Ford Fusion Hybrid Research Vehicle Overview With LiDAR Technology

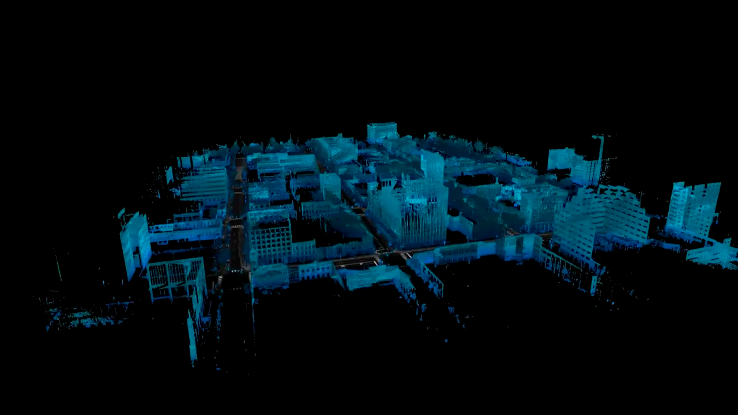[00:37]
It is a key technology in the future and we are doing a lot of that development here at Ford.
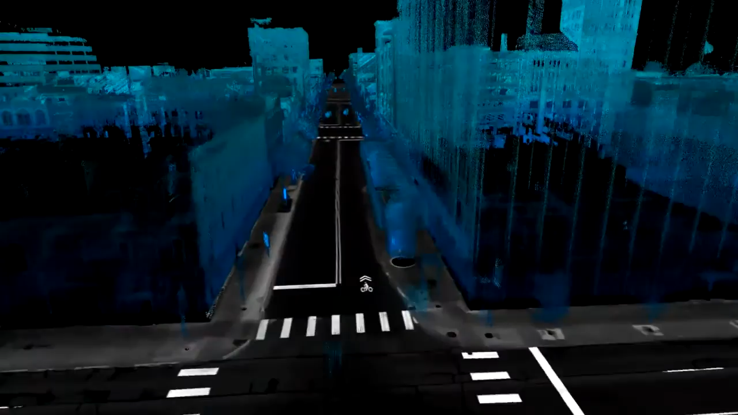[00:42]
Our partnership with the University of Michigan and State Farm really helps us accelerate the development of this technology. What's different about this car is that it can see what's around it,
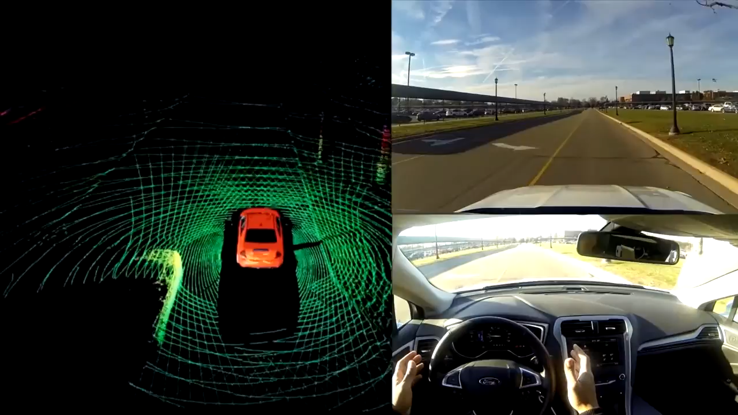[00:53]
360 degrees, all the time, out to a football field in length, all around the vehicle. Unlike a driver that can only look at one direction at a time and only concentrate on one thing at a time,
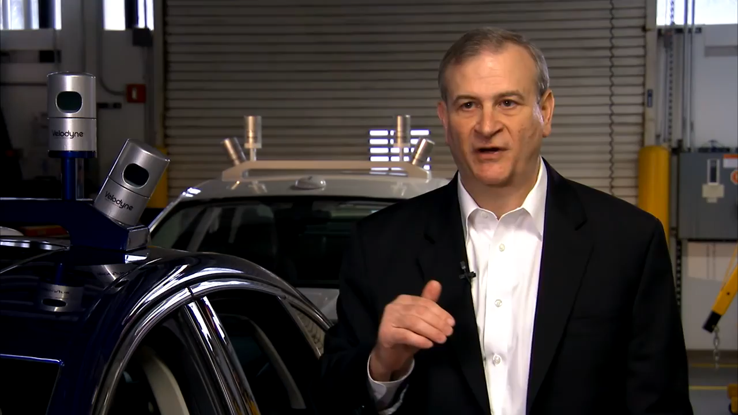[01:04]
this system can look all around the vehicle, have complete situational awareness,
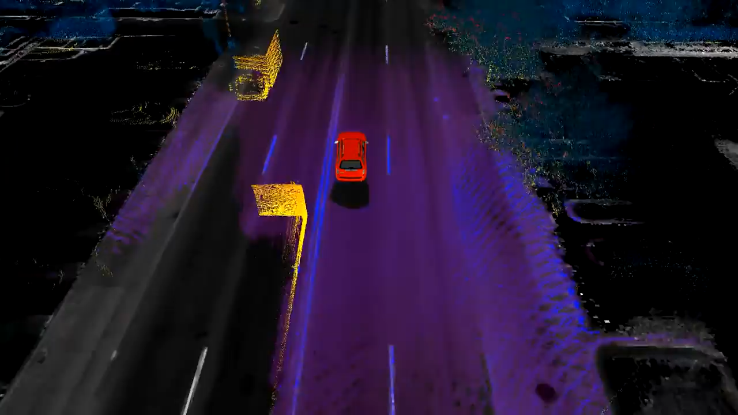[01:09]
understand what's happening, and we'll be able to react to what's
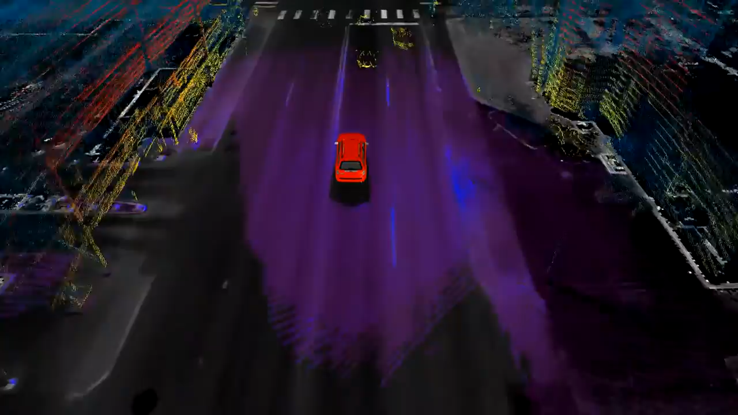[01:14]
happening around it or inform the driver so the driver can react to what's going on around it.
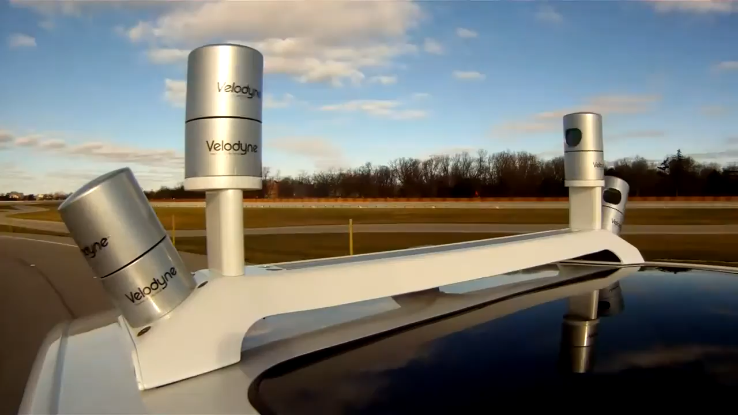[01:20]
A pulse goes out, it bounces off an object and then it comes back.
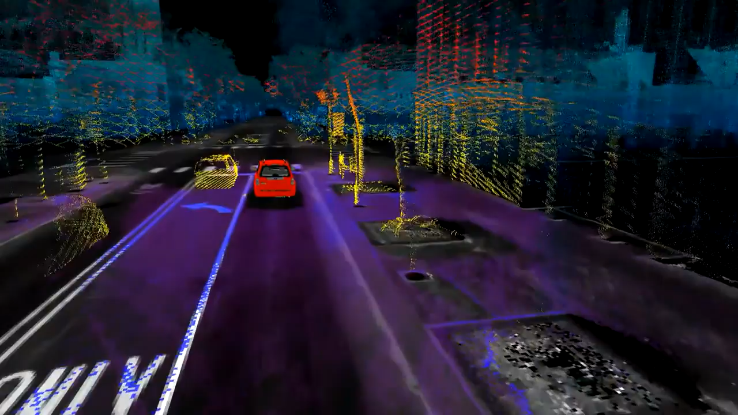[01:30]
So that's where we use light. Light is much faster than sound. It has much more fidelity. We get much smaller pixel size so we can get essentially HD-type quality imagery off of the lidar.
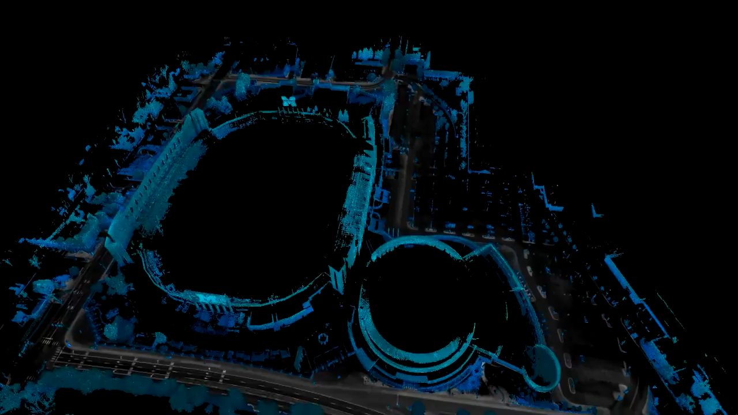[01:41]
And with that then we can make 3D
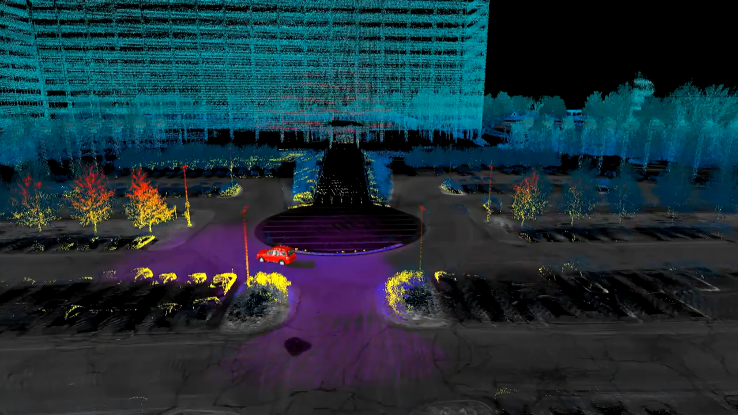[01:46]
images or very detailed and accurate maps that look like what you would see in a high-end video game.
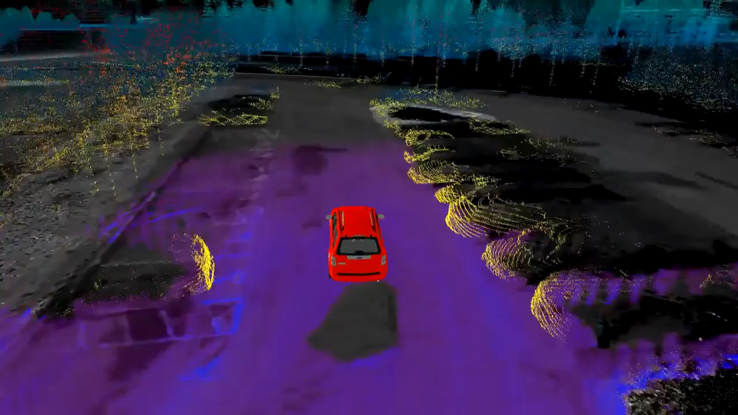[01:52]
And we really look at it as an extension of many of the technologies that we've got in our vehicles today,